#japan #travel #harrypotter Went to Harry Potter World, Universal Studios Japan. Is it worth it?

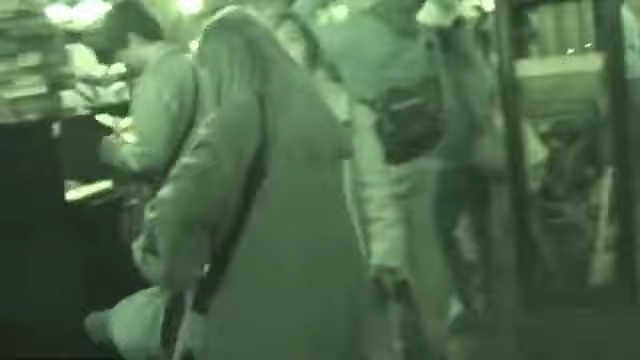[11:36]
entry tickets and to be honest it was quite disappointing for the hogwarts
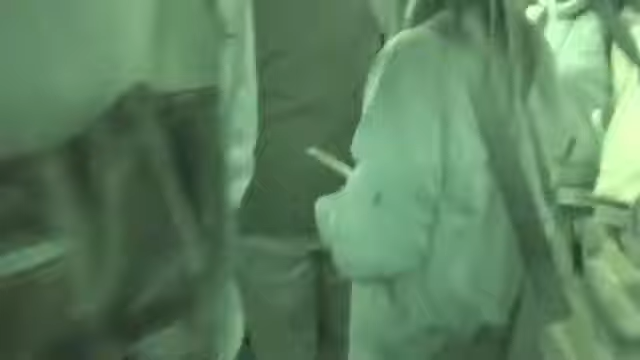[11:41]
tour big in like interior tour because um it was very very dark